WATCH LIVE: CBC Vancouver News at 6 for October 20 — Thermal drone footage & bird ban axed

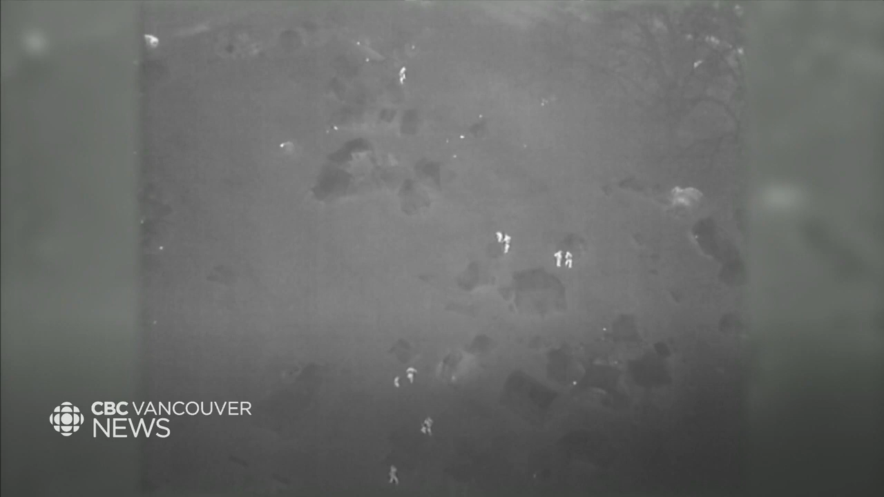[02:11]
Officers, seen as bright white figures, moving through Oppenheimer Park's tent community. They check tents and enter some of them. It was part of a response to a shooting at the park that left one man injured.
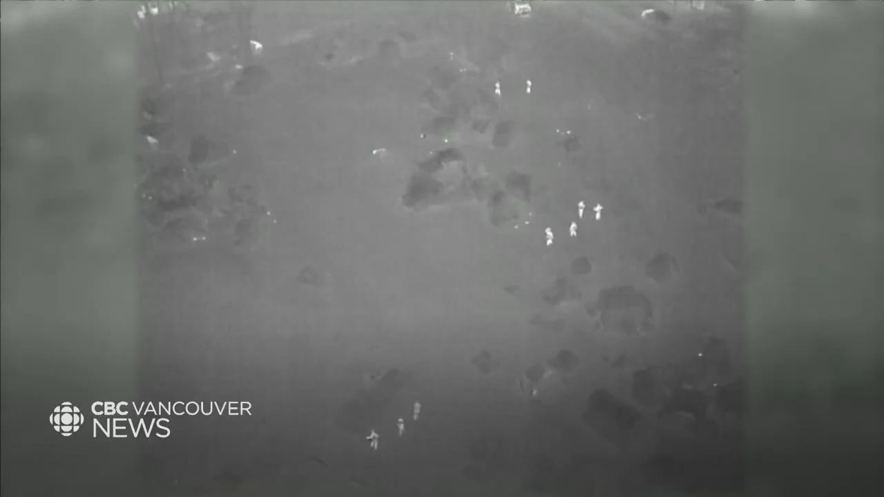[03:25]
Vizentin says police use the technology in accordance with the department's drone policy that the BCCLA helped create. But McDermott says she'd never seen actual footage showing how the Sky Ranger drone is used.
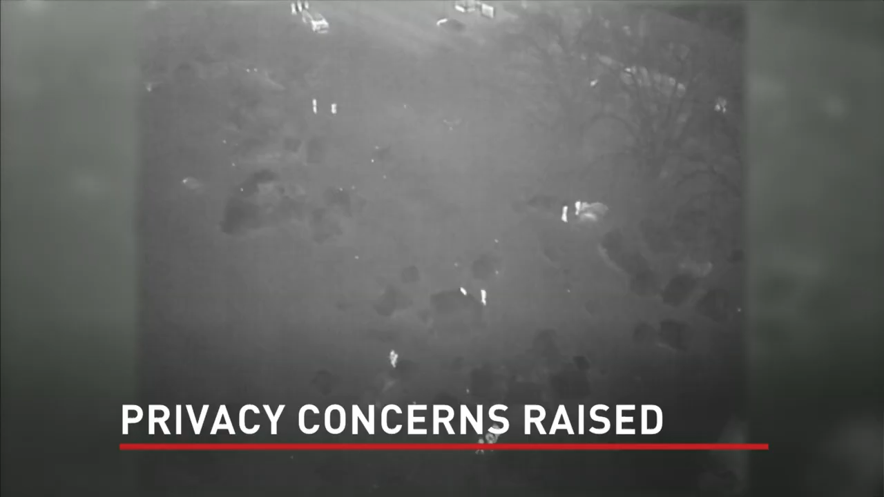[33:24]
searching physically tent by tent, and not doing the same things to, say, any of the condos that are nearby. CBC News has obtained thermal imaging footage from a Vancouver police drone at Oppenheimer Park last December. The image was recorded during the police response to a shooting at the park.